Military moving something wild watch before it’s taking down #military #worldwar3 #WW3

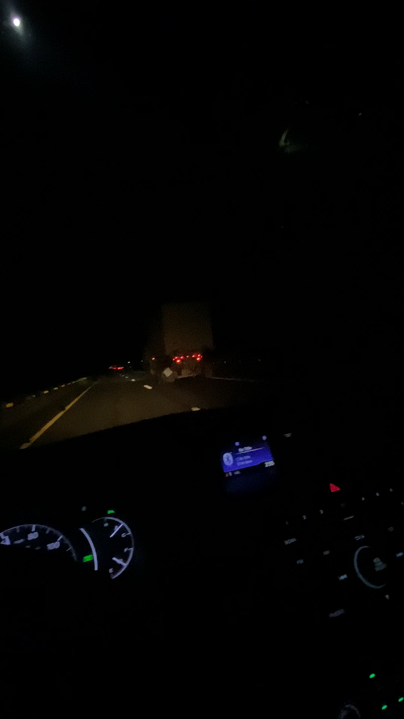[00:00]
yeah we definitely going to war there's a whole army convoy what the hell and this ain't no training oh hell no they got tanks and shit oh hell no yeah all y'all calling duty motherfuckers get ready